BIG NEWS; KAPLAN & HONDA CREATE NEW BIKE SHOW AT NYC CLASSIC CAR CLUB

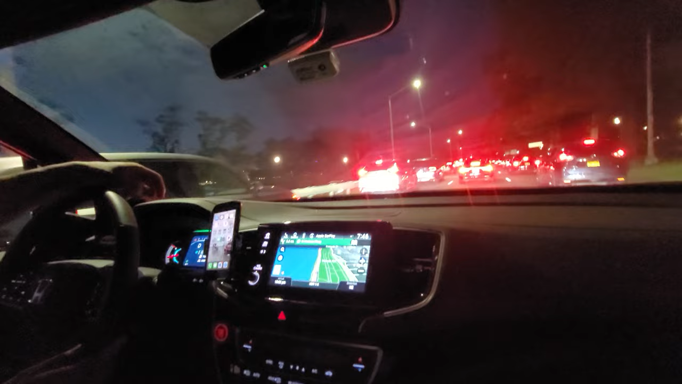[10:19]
What is the 1900 steel bridge over here?
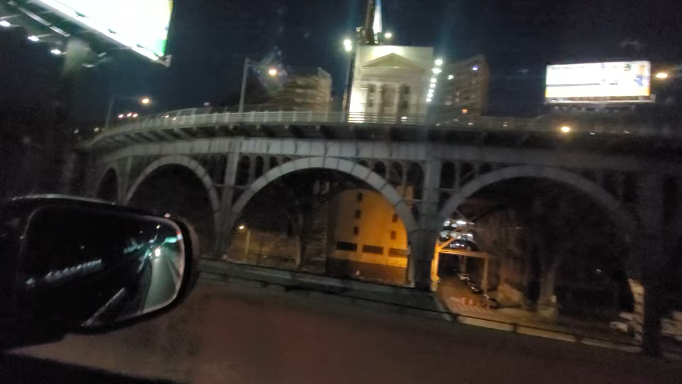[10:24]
New York is such an amazing place architecturally. It's just unbelievable.
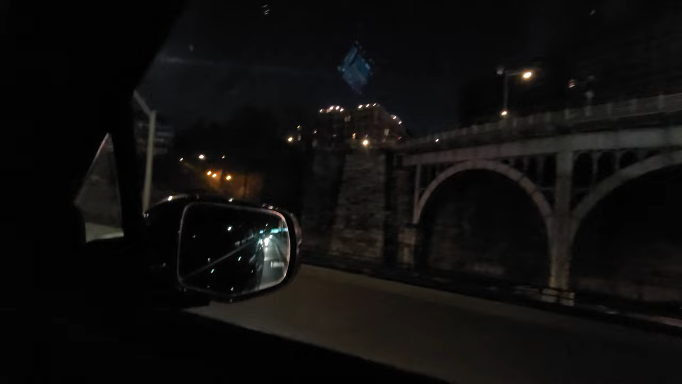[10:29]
What a venue for a world-class motorcycle show to get started here. First inaugural. Don't miss it.
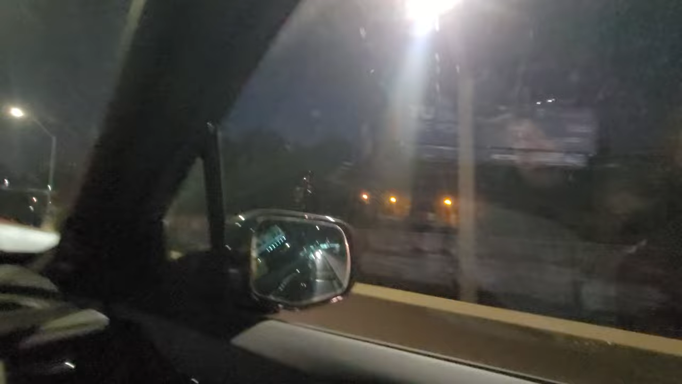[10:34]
We're heading down the Henry Hudson Parkway. Got a big day tomorrow. Got, I think, 12 or 14 bikes to film tomorrow and ride. So, some killer footage coming your way. Hit the like and subscribe.
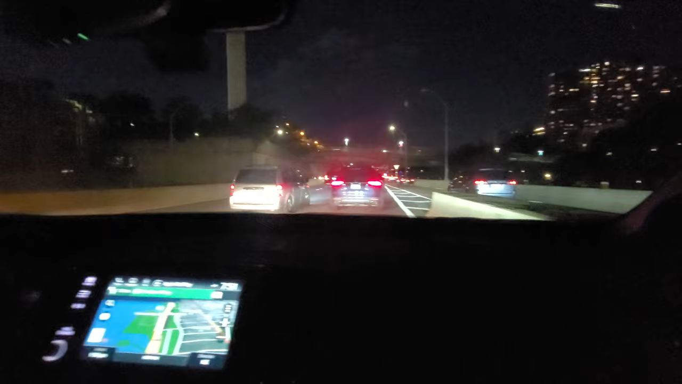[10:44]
And stay tuned for more information on the event at the Classic Car Club in New York City. Thanks for watching and God bless America.